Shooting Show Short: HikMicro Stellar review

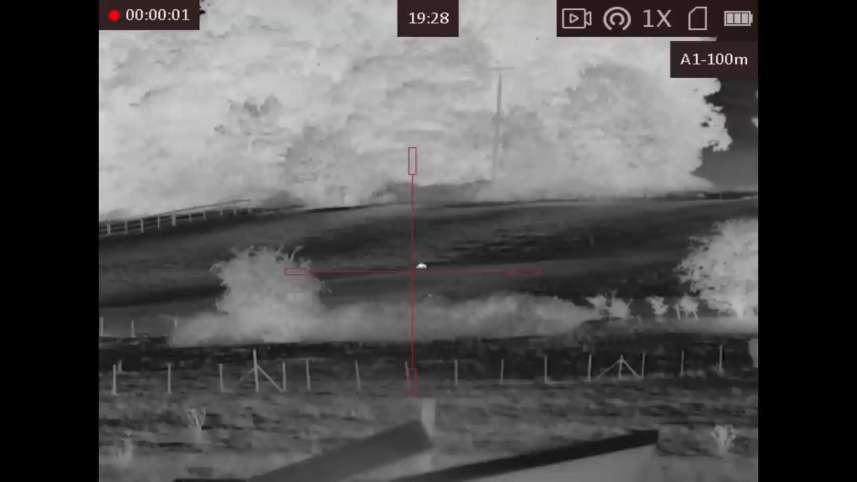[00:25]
Baseline optical magnification is 2.3x zoom. There's also digital zoom of 1, 2, 4 or 8 times.
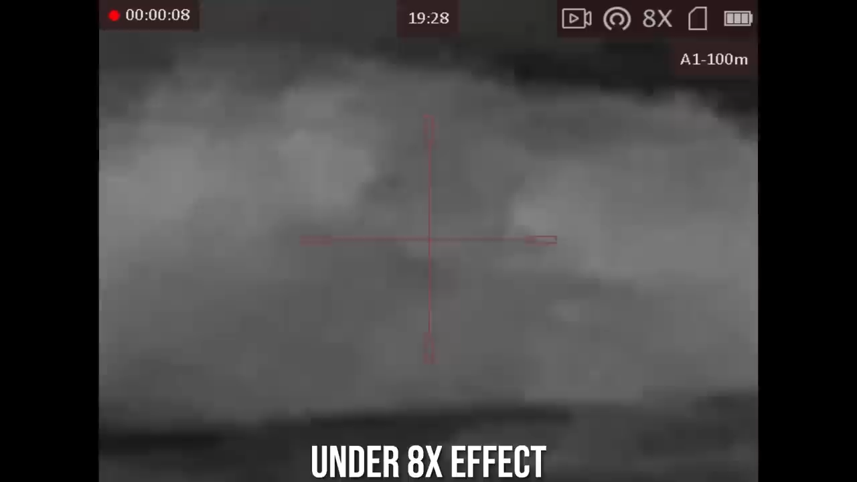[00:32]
The top right corner of the internal display screen clearly
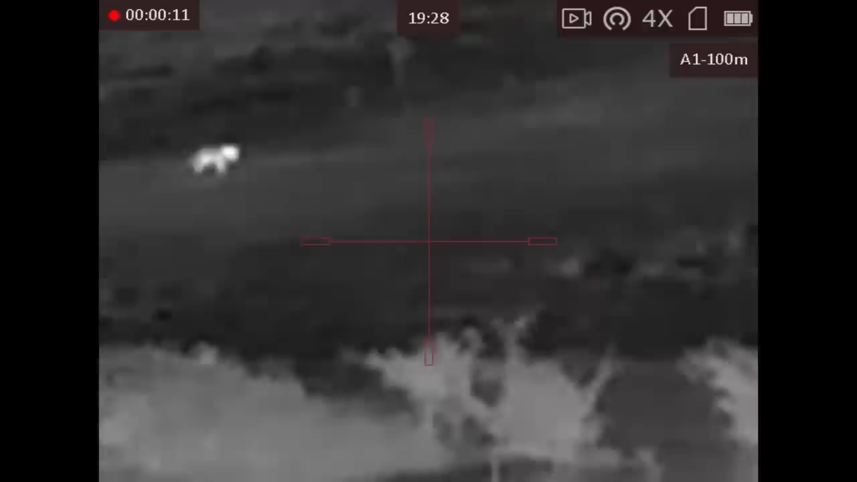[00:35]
displays which one you're setting and the left side control wheel quickly rolls up between the settings.
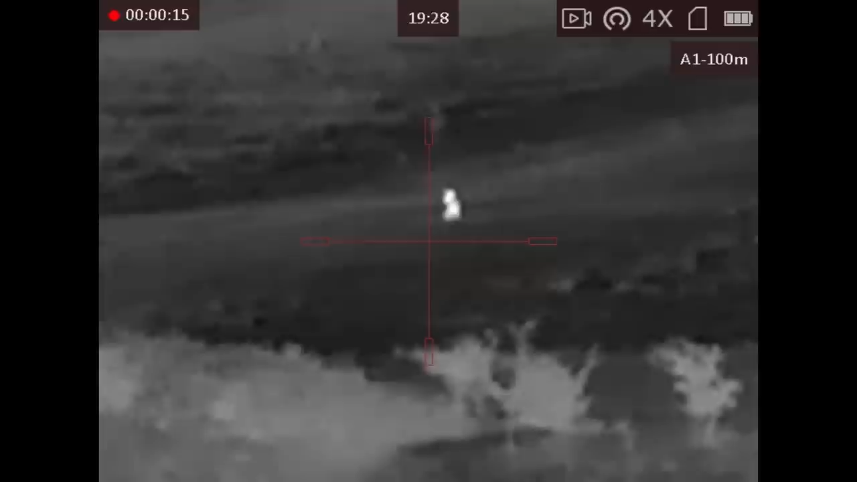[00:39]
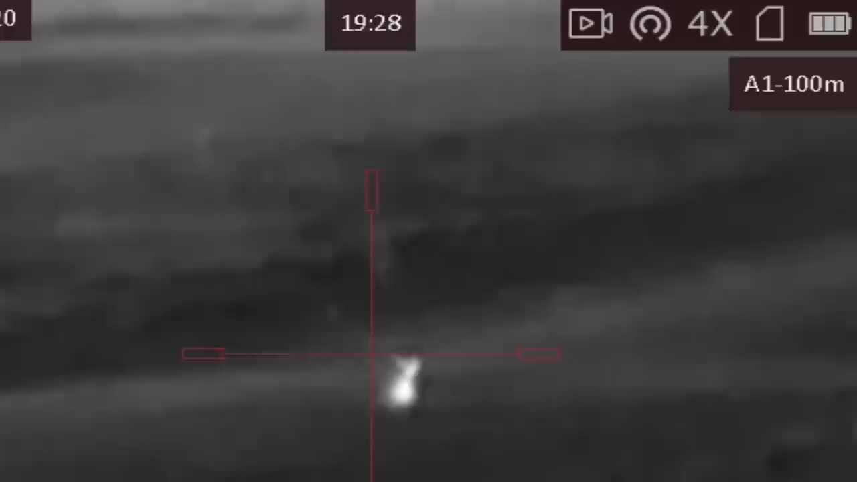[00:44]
You can set up 5 different zeroing profiles and each one can be listed with a number and also a zeroing distance so you can either set it up on 5 rifles or 1 rifle at 5 distances.
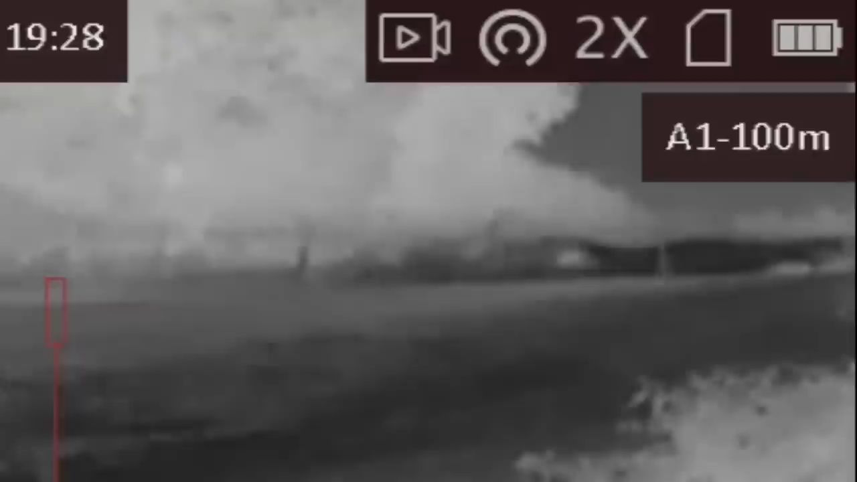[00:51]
This fox was first spotted at about 200 metres and it went across the top of the field and behind a tree.
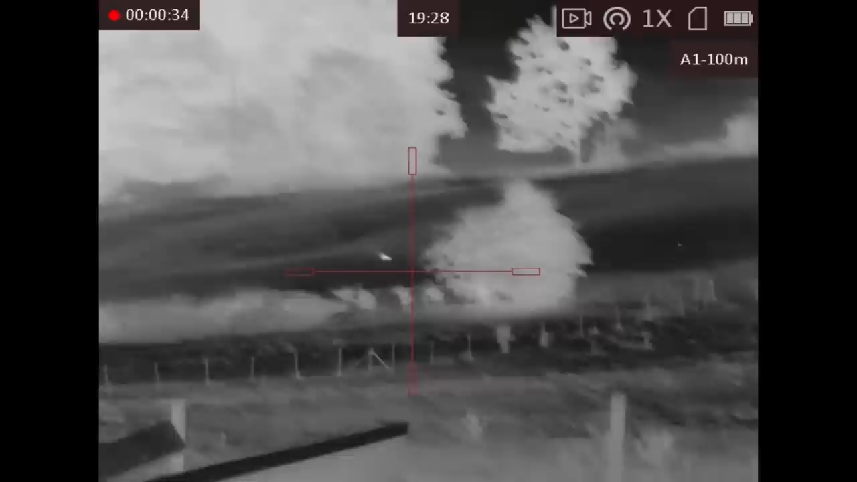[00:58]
But you can clearly see its tail for identification requirements.
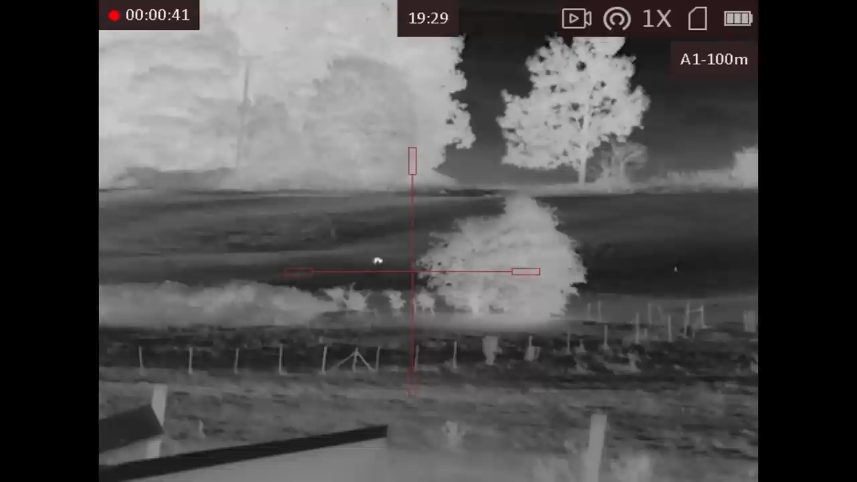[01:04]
There are lots of very large hairs on this piece of land so we have to watch out carefully.
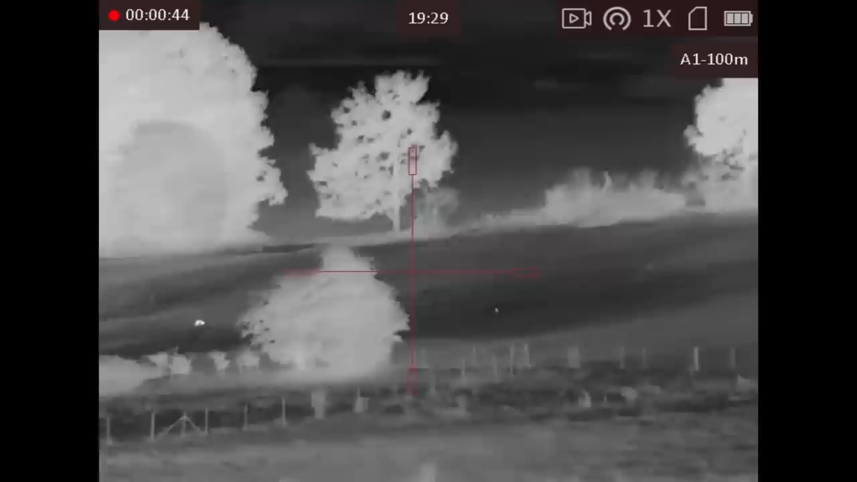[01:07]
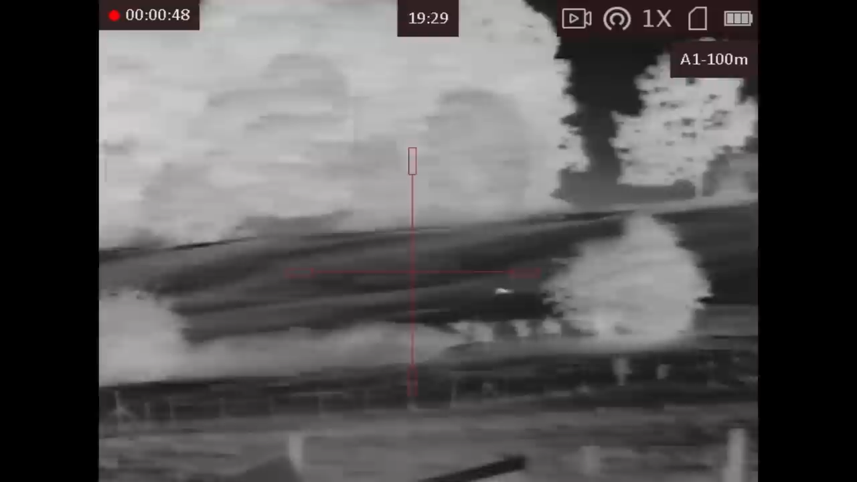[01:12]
When we were squeaking for the fox it's actually quite interesting because the sound recording and sound reproduction from the actual recording of the Stellar itself is very very unusual and it doesn't really sound like the noises we were making at the time.
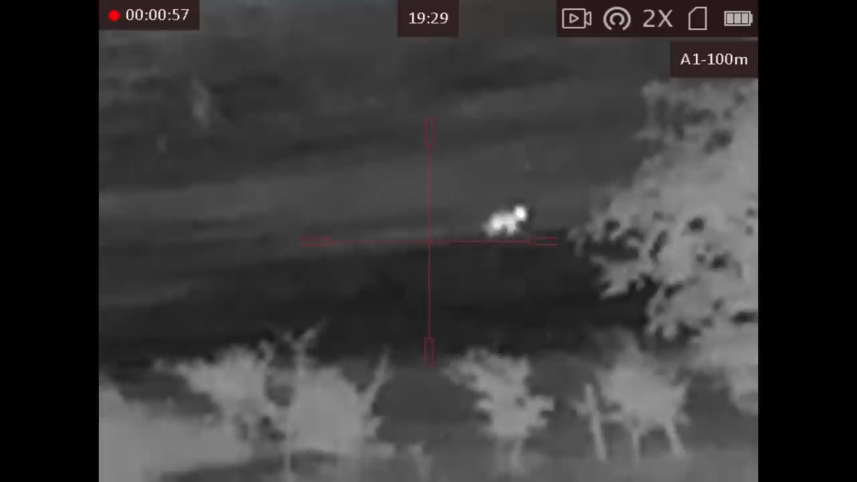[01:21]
It's also very close to your face so you do need to make sure you're speaking quietly and
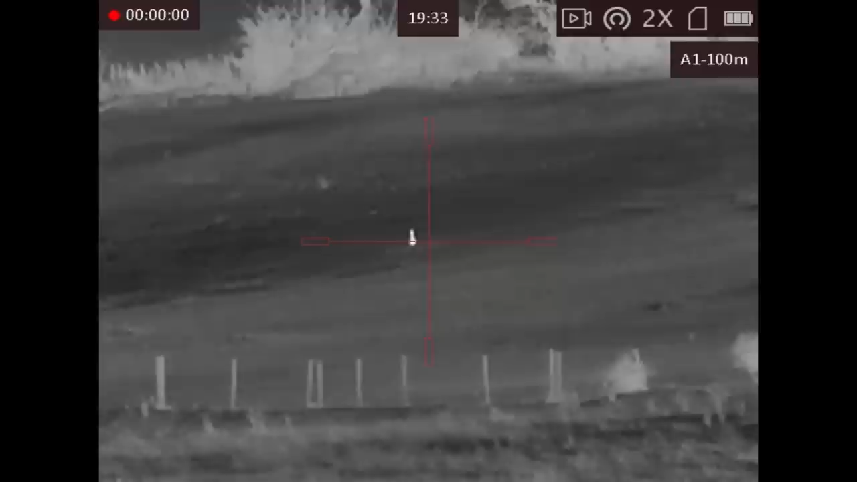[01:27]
whispering otherwise it does overpower the speaker volume. Wind noise is picked up quite strongly on the microphone
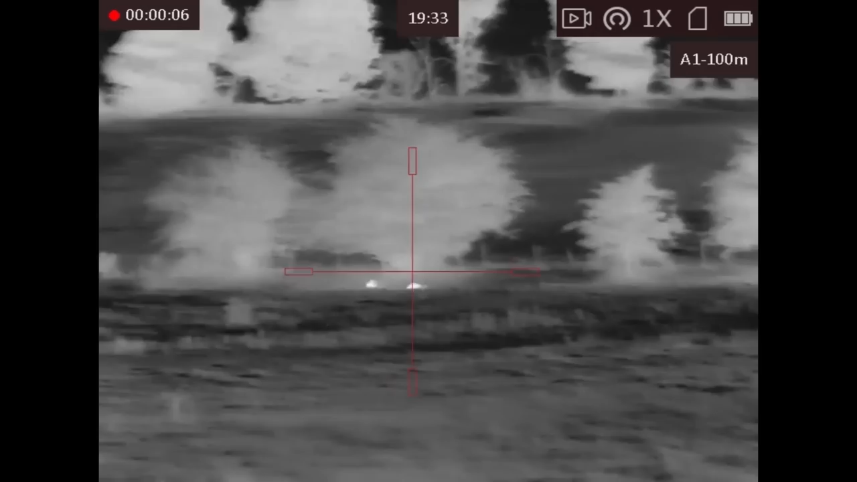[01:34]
so it's well worth muffling it slightly and putting something soft over it or what's actually technically called a dead cat to suppress the wind noise.
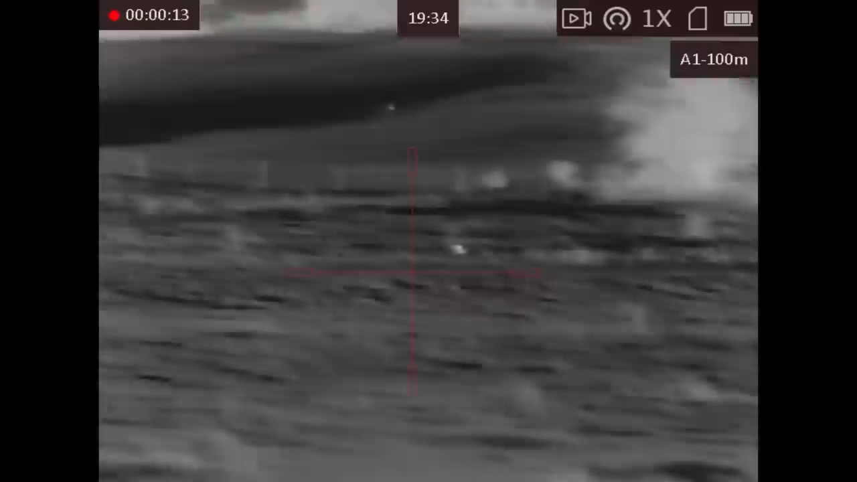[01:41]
I was very impressed by the 50Hz refresh rate because you do get a very smooth image with no latency.
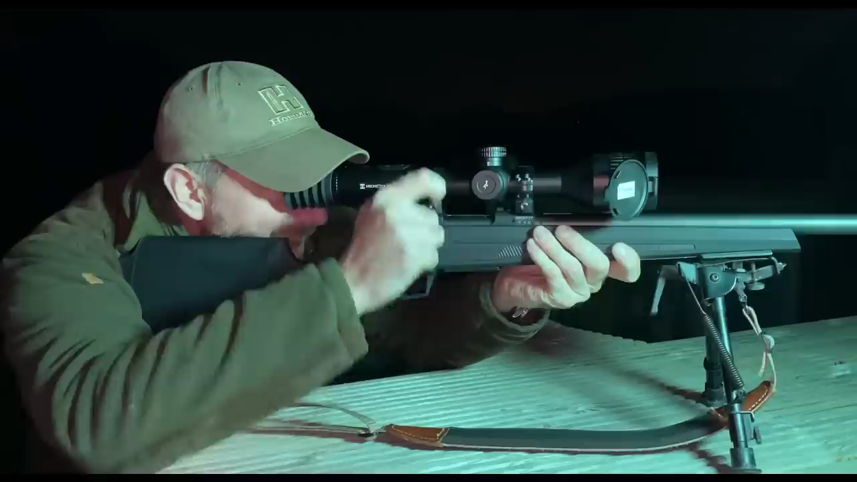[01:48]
The image does auto refresh occasionally but you can actually switch this off if you're
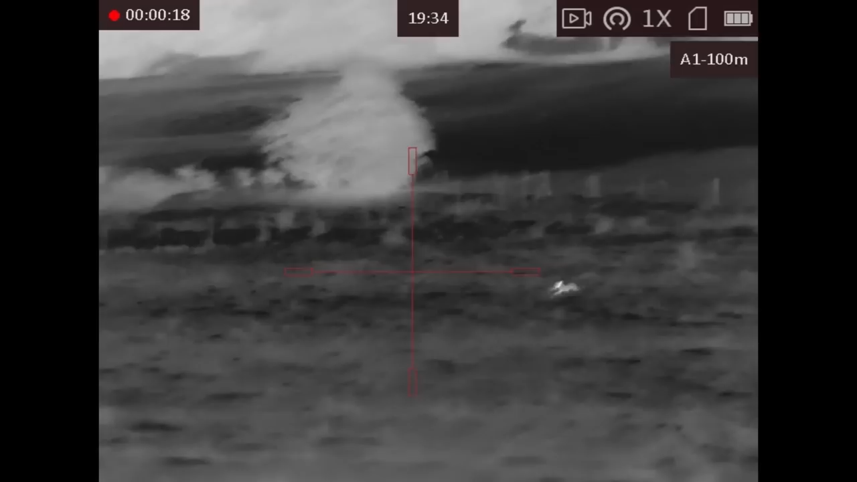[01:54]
worried it might auto refresh at a critical moment when you are about to take a shot.
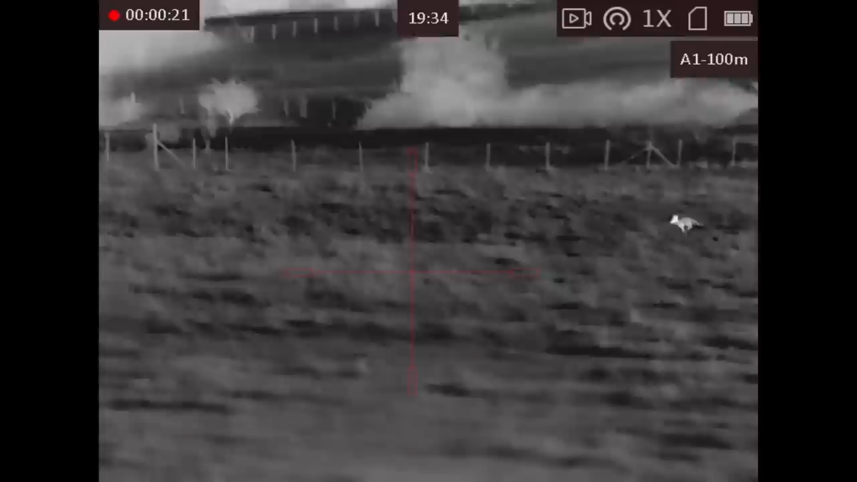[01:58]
At this point Dave squeaking very quietly I decided to wade in and make some more volume and the fox suddenly pricked its ears up and it came at us quite quickly.
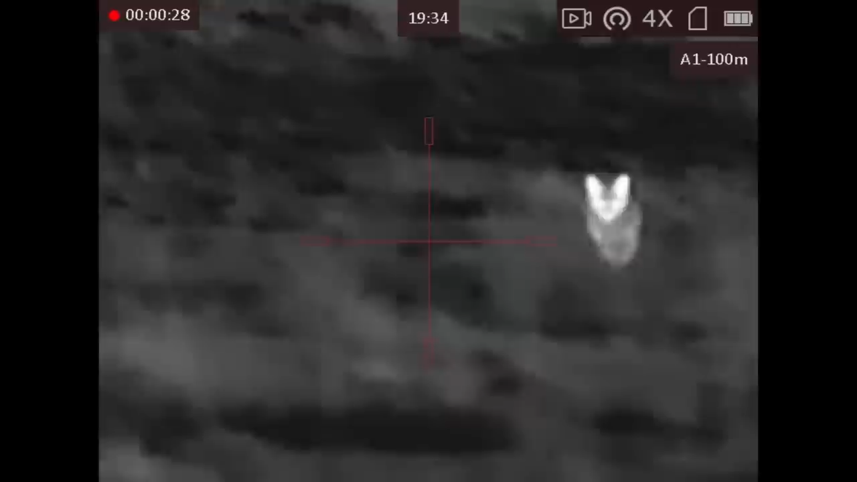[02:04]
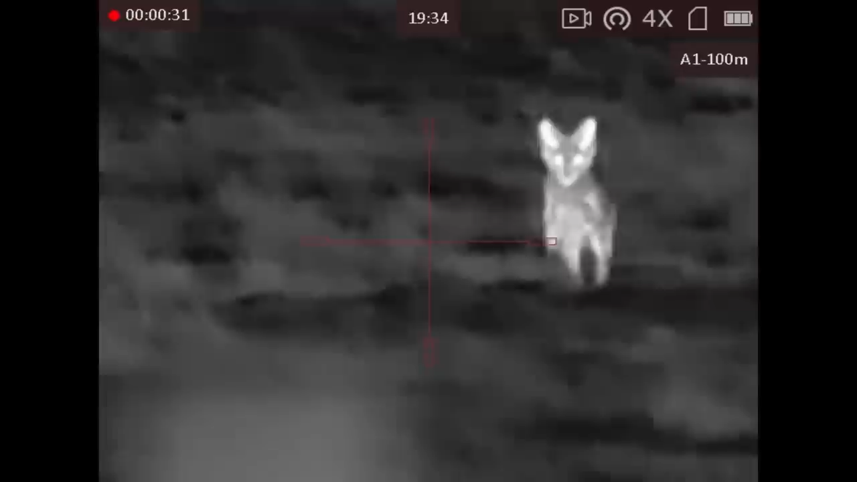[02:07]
I found myself reducing magnification quickly because it was running at us so fast and it actually ended up about 25 metres away where I shot it.